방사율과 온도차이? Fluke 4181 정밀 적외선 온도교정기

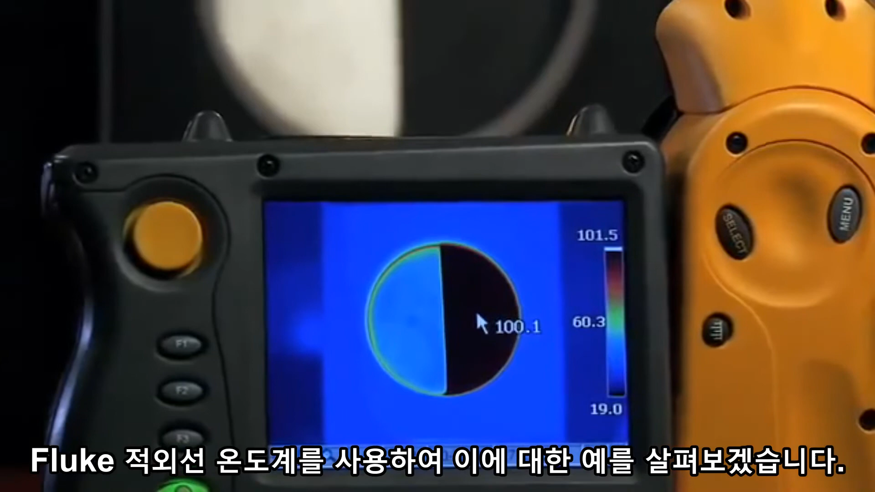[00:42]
You see one side is aluminum, it's bare metal, and the other side is painted metal. The painted metal actually has higher emissivity. This is why the aluminum looks colder, even though it isn't. In fact, a painted surface can vary by up to 2% in emissivity.
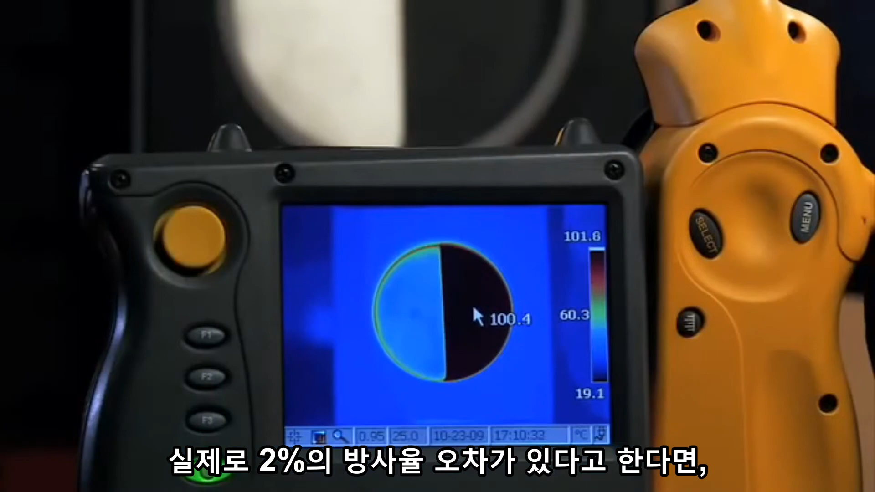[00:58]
Well, at 500 degrees C, this means that you can have a 7 degrees C temperature difference on your IR thermometer.
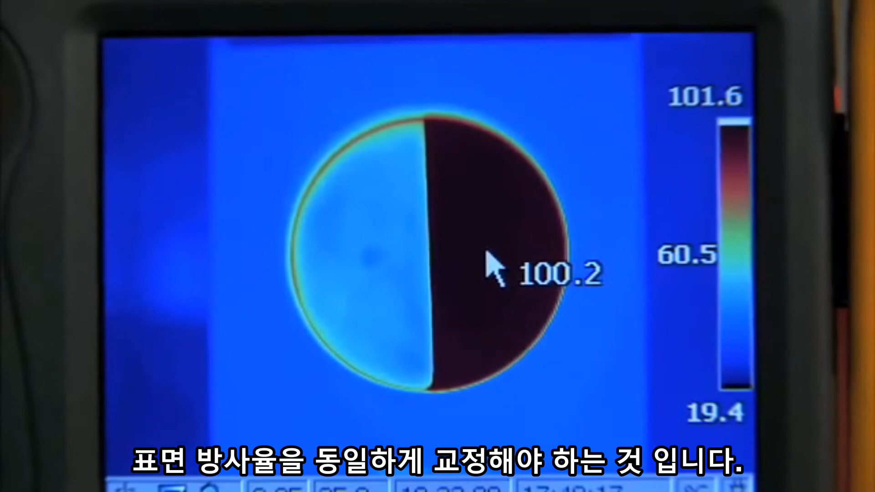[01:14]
Now, what does this mean in terms of calibration? What it means is that we need to know the emissivity and be able to match the surface's emissivity with our IR thermometer. This is kind of hard to do, though, because surfaces generally don't have a fixed emissivity.
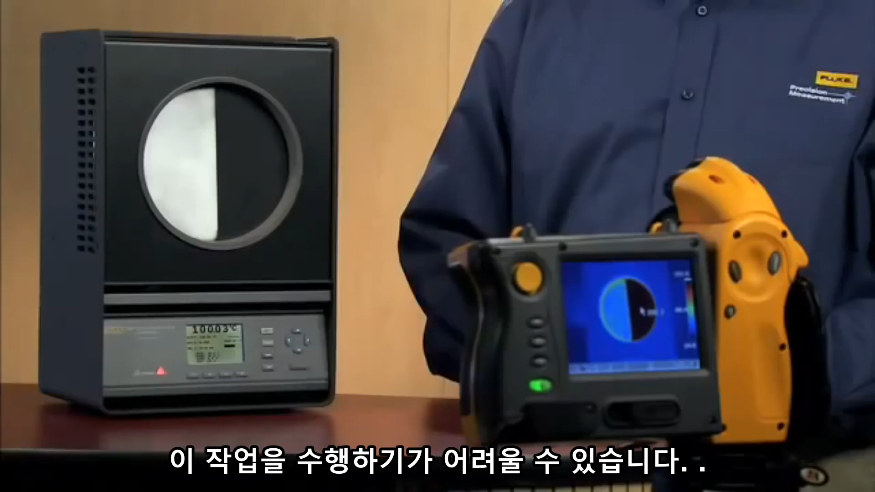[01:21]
The solution is to do a radiometric calibration on your surface. This is what we do with the Fluke Precision Infrared Calibrator.